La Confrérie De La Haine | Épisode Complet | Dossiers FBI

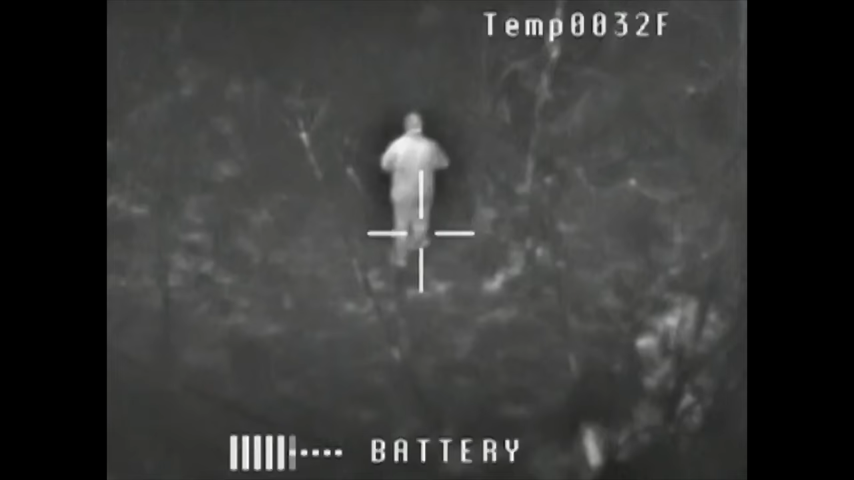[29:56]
On pouvait voir tous les animaux qui s'y trouvaient aussi, les chevreuils, les coyotes, les lapins qui détalaient.
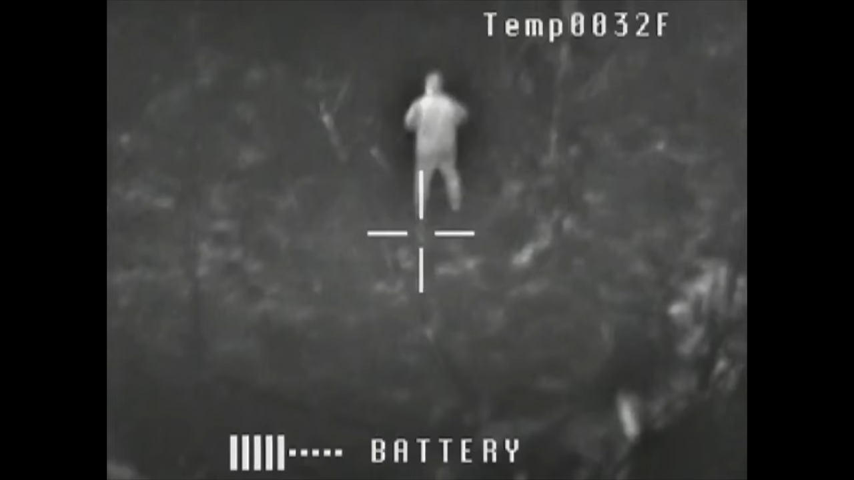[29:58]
Ce qui me donnait un avantage énorme car je me suis que je pouvais me servir de cet avion pour m'aider à établir le périmètre.